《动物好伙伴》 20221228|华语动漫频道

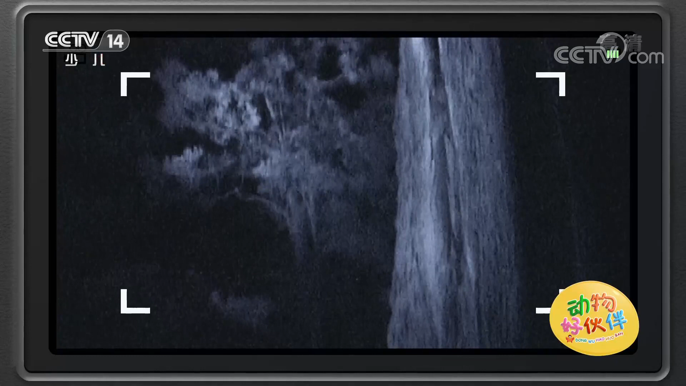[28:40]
那就是我要找的树。看到那附近的苍蝇了吗？嗯，呵呵，哦，呵呵呵，
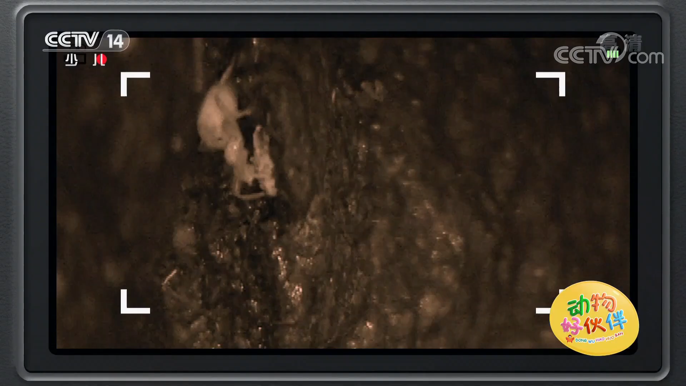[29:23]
这儿有一只，这是一种没有翅膀的苍蝇，所以只能爬来爬去，
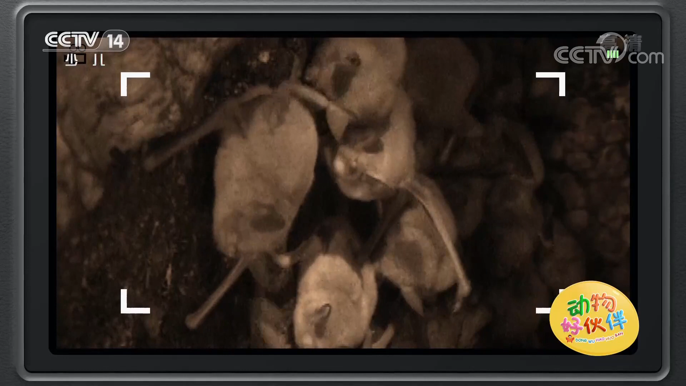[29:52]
许多许多新西兰短尾蝠。
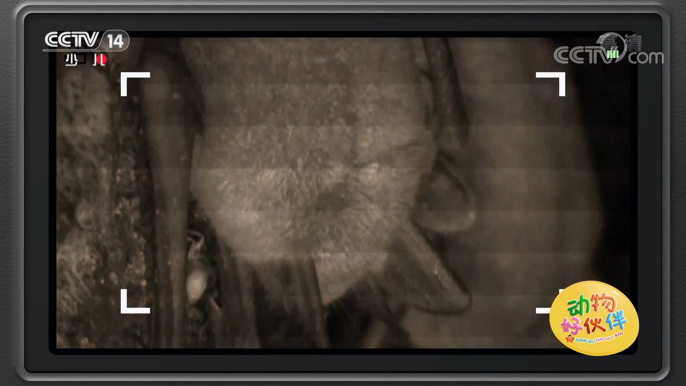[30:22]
因为他们会趴在蝙蝠身上紧紧扒住。
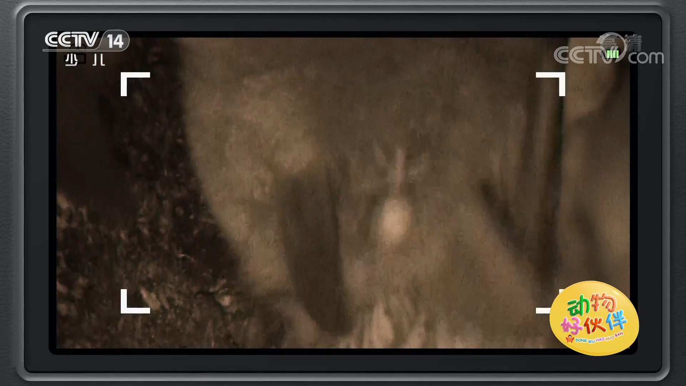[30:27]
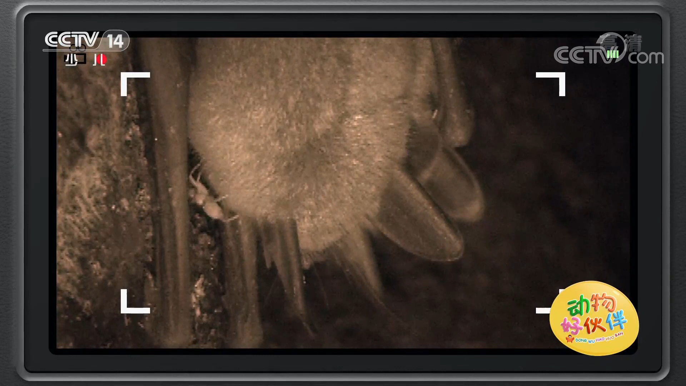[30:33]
他搭蝙蝠的便车，就像我的航拍器上搭载着我的相机一样。
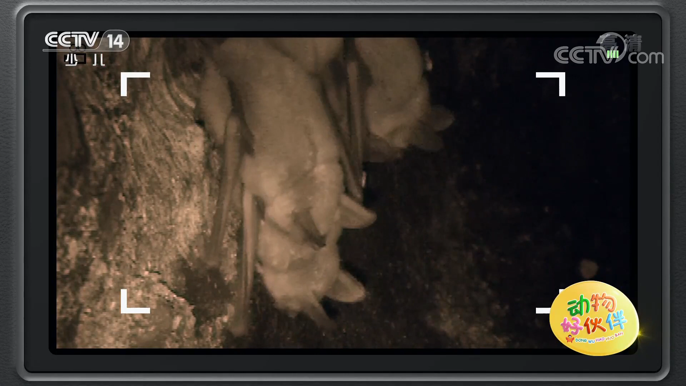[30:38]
哦，真是太酷了，蝠蝇可以不用翅膀飞翔了。